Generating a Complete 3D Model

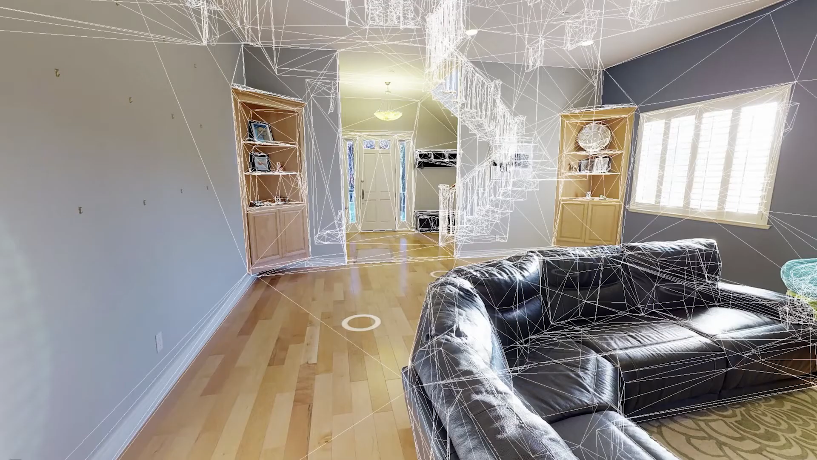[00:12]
The term geometry or mesh is used referring to the 3d data behind every Matterport model.
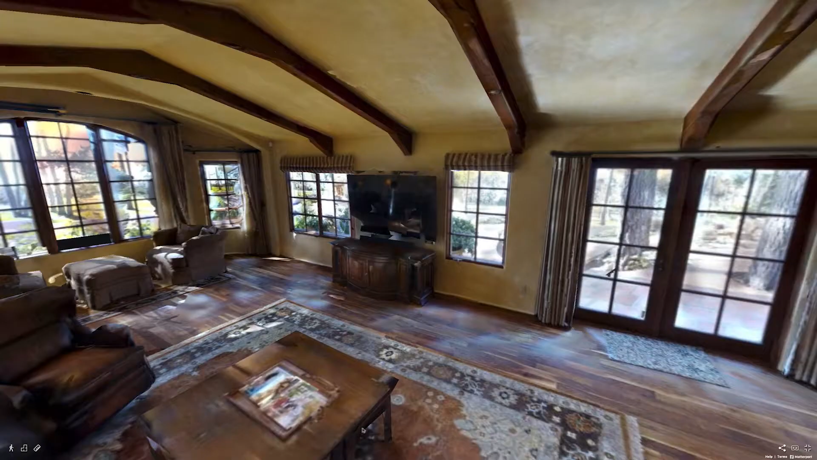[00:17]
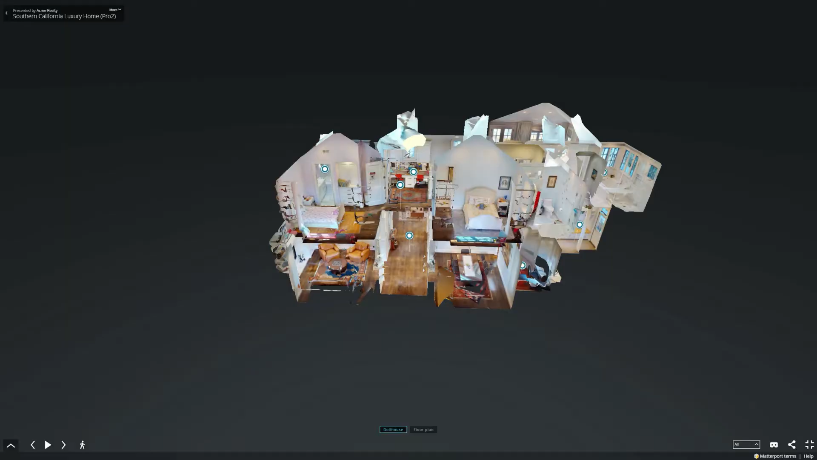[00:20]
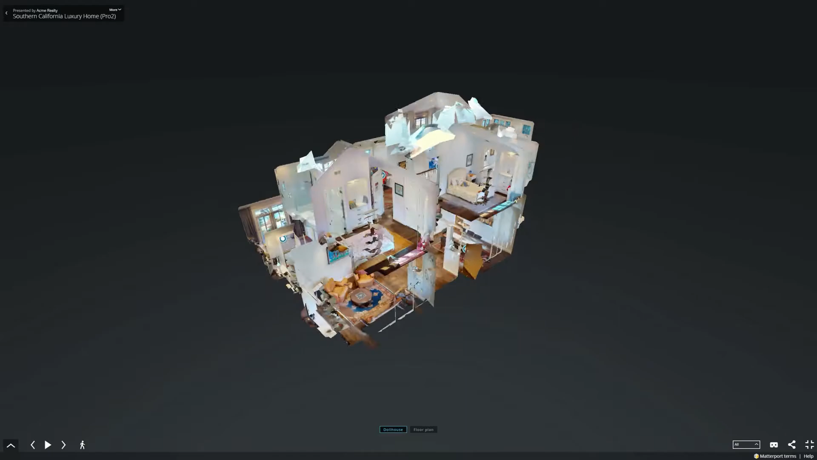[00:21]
Matterport uses this data to create the dollhouse and floor plan views you see in showcase.
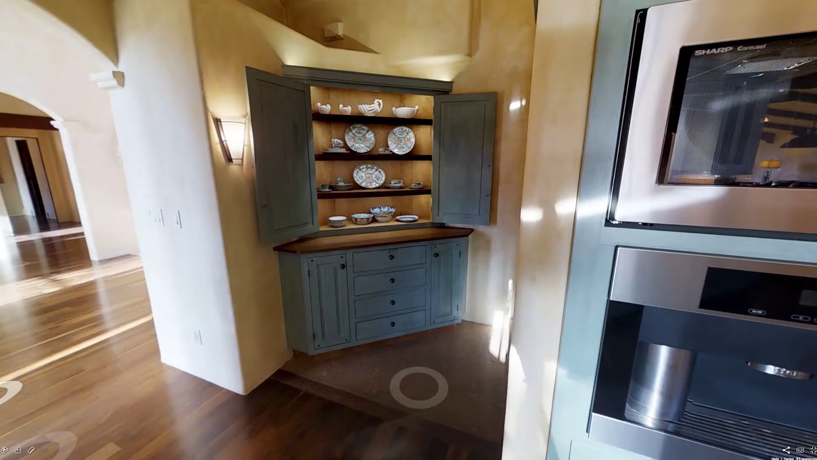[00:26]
It's also what's used when adding things like measurement lines and MatterTags.
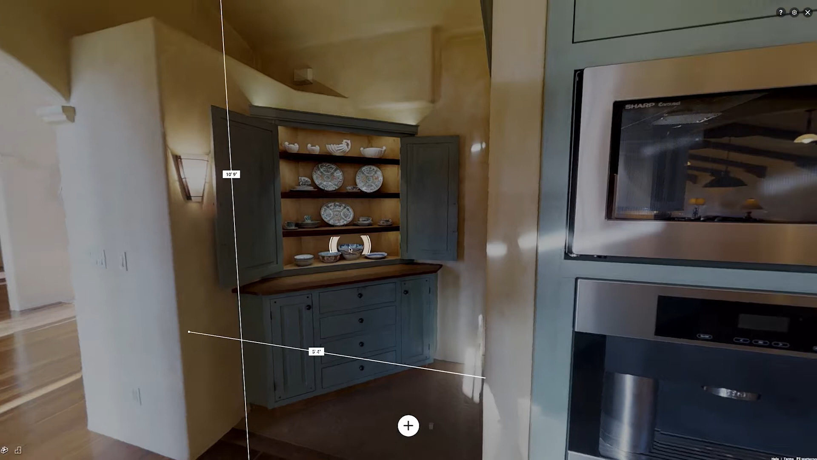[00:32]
And of course a complete mesh is really important if you plan on taking your data and using it in a third-party
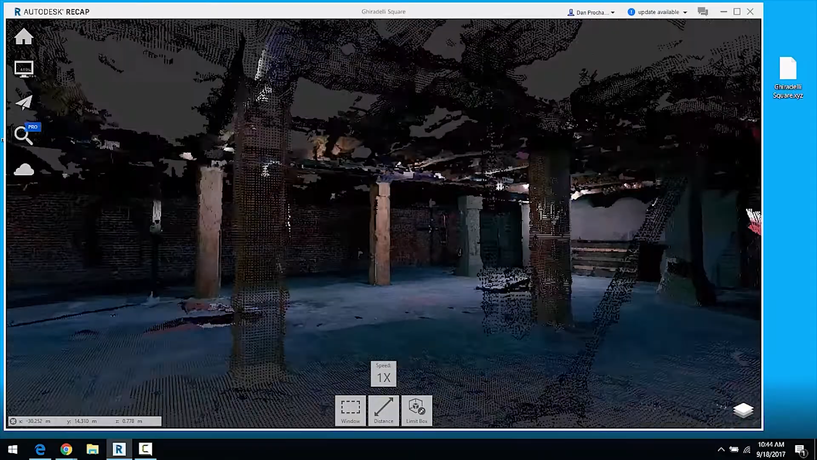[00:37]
3d application such as AutoCAD or SketchUp.
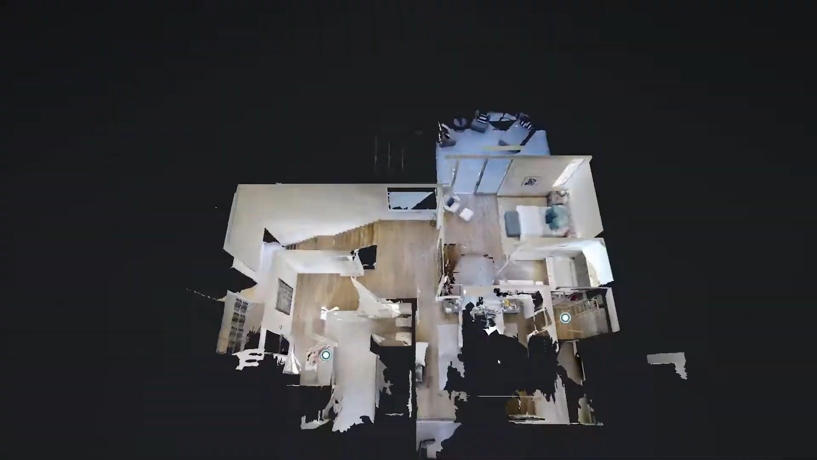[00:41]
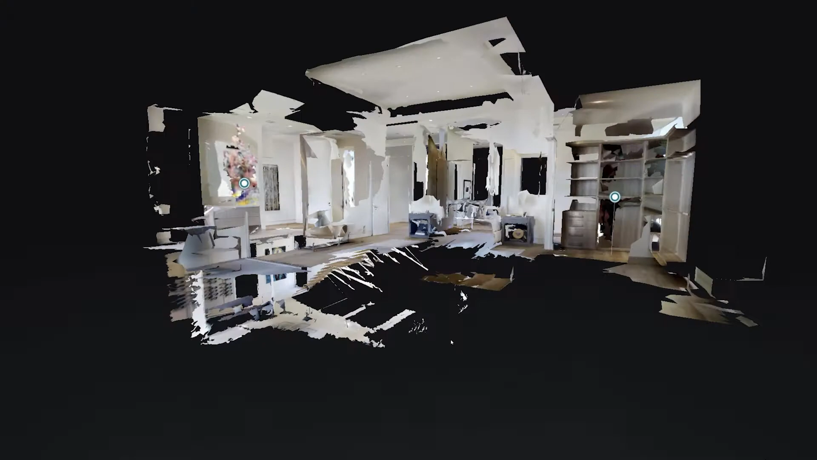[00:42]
If you have an incomplete 3d mesh your dollhouse and floor plan views might look, well, holey.
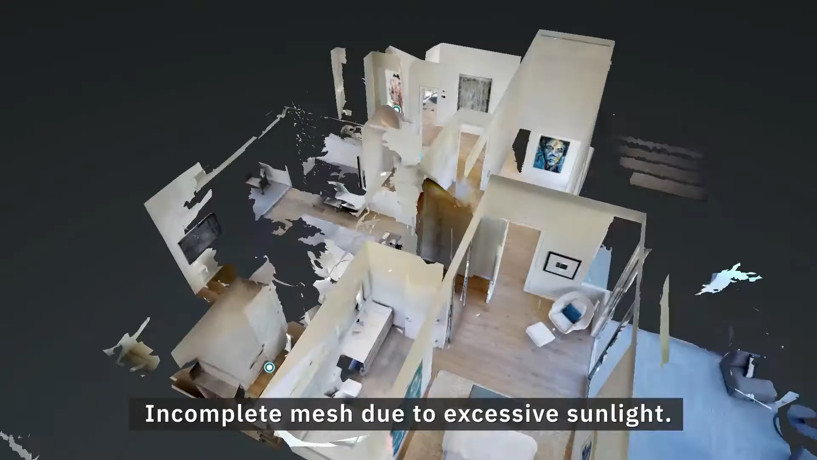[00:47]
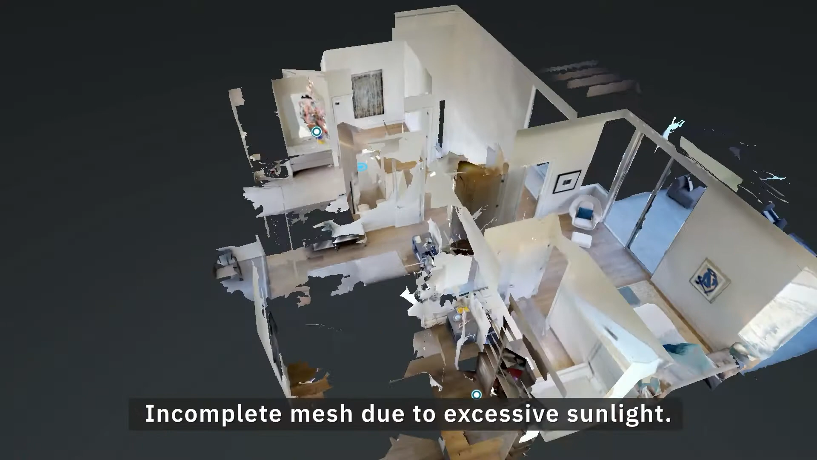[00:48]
And these holes in the mesh can affect your visitors as they navigate through the 3d model.
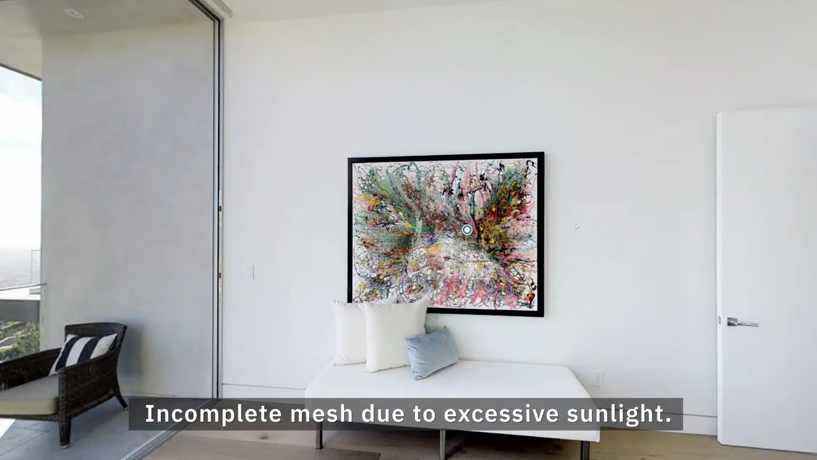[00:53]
For example, scan positions and MatterTags may appear where you wouldn't otherwise be able to see them.
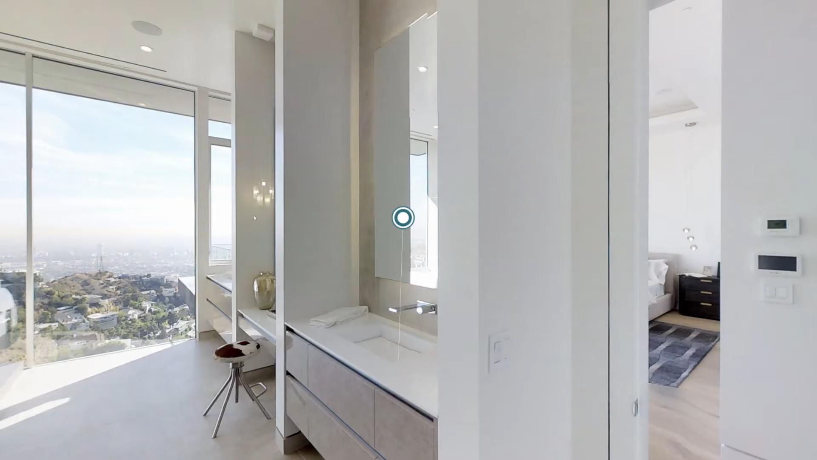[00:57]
To correct this issue, you're going to want the most complete 3d mesh possible.
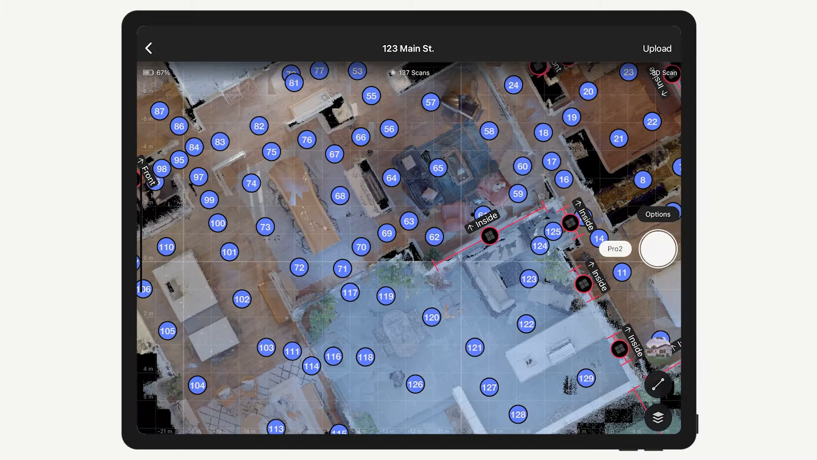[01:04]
Unfortunately, it's really easy to fill in that mesh and get your complete 3d model.
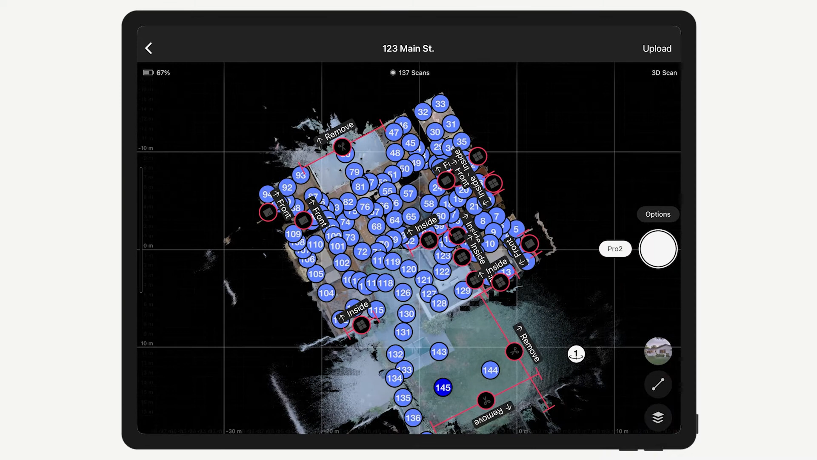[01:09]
The black areas you see in the mini-map indicate a lack of 3d data.
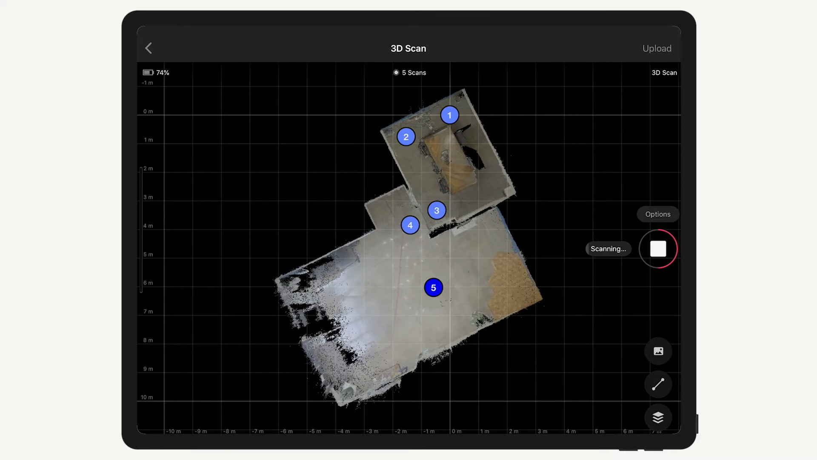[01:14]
While some small black areas can be filled in automatically during processing, the larger areas can't be filled in.
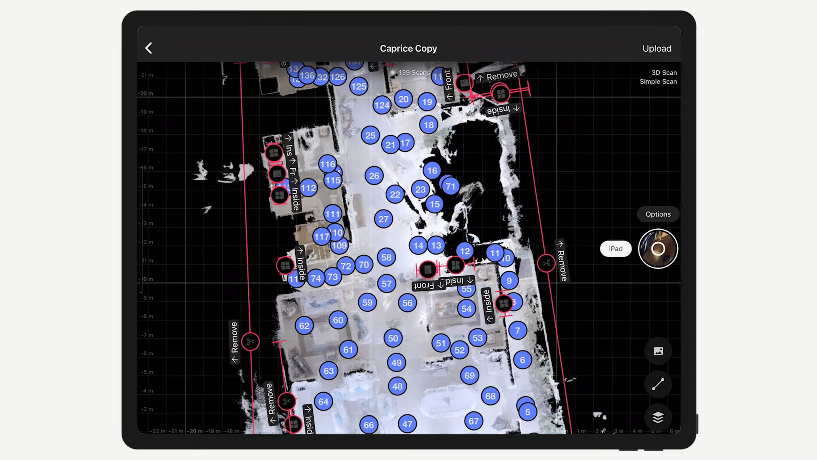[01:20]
When you're on-site scanning, filling in the black occluded areas is usually enough to fill in missing data.
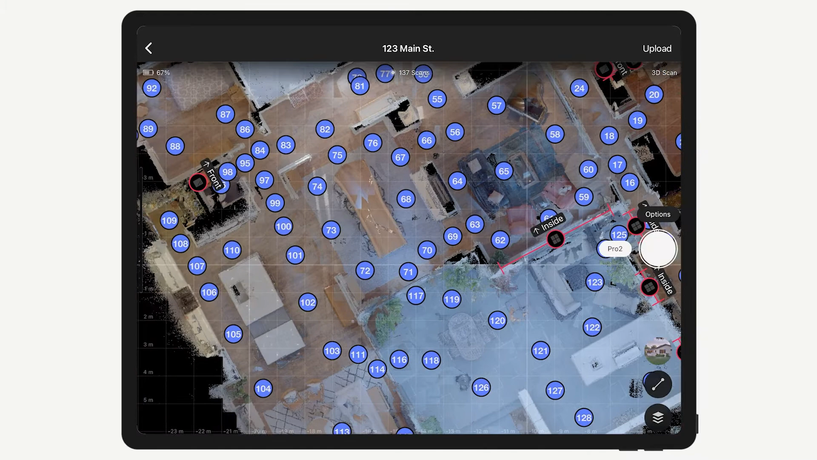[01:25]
For furniture and other objects that aren't against the wall, remember to scan all sides.